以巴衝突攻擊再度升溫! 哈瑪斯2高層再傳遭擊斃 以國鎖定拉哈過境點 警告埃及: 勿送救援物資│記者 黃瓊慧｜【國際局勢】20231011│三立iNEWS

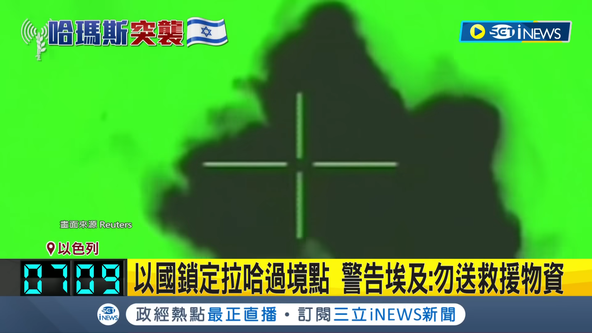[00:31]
以色列加强攻击力道，锁定拉法过境点进行轰炸，而这里也是加萨南部平民逃离的唯一口岸。